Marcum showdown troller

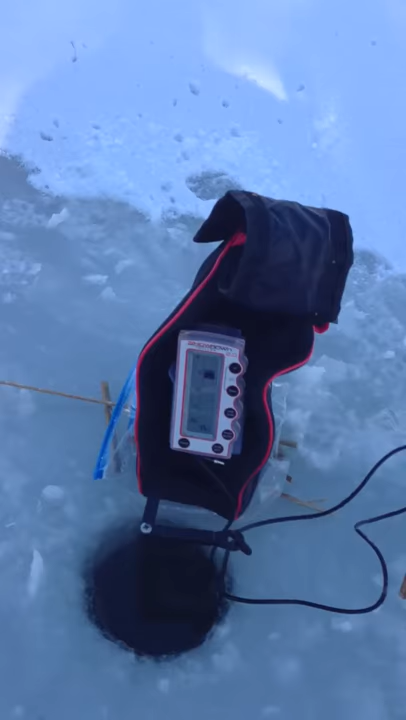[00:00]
Alright, this is the Markham Showdown Troller. I got a markdown on there.
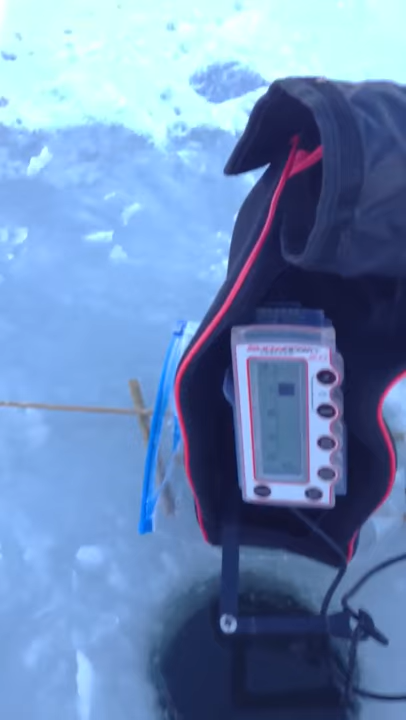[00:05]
All I'm using is a Lindy Toad with a piece of worm on there.
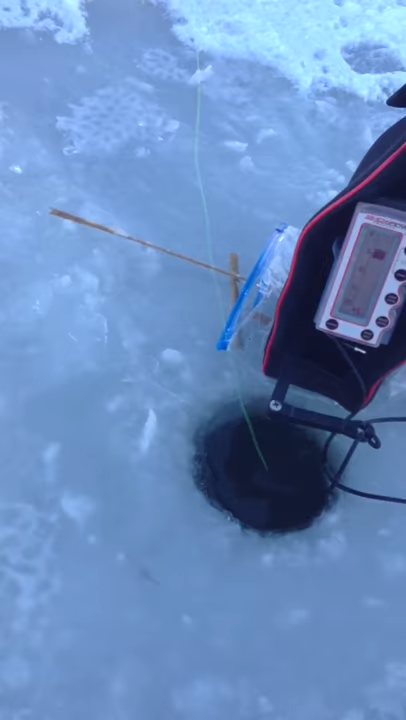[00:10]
I'm just going to drop down. He's coming up for it.